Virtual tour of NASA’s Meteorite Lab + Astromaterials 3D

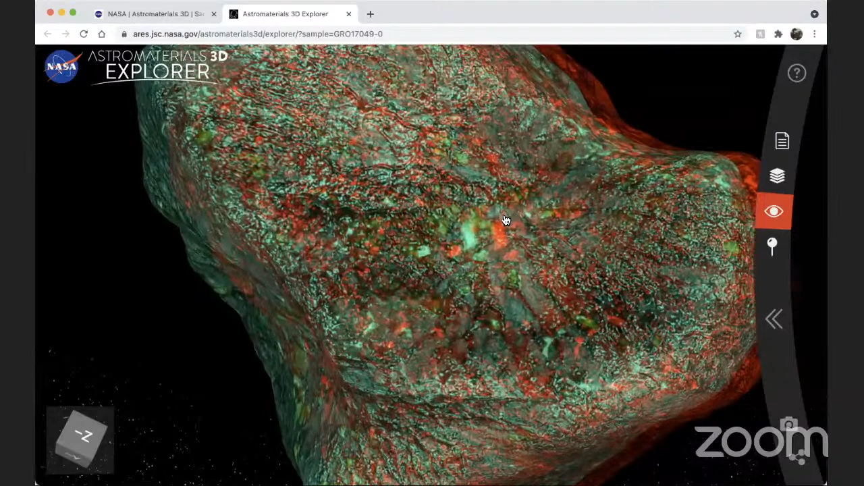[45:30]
striations, these long kind of lines across the surface as I move around.